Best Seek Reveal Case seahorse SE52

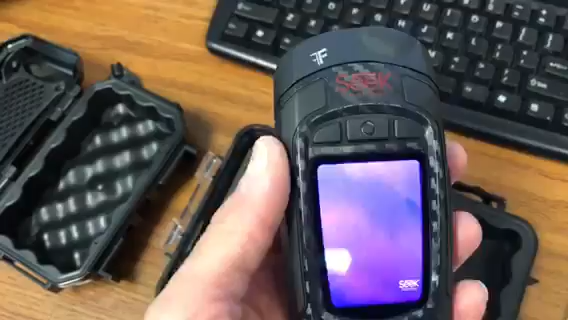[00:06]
This is the Reveal XR Pro, which is 320 by 200. Quite an expensive little device.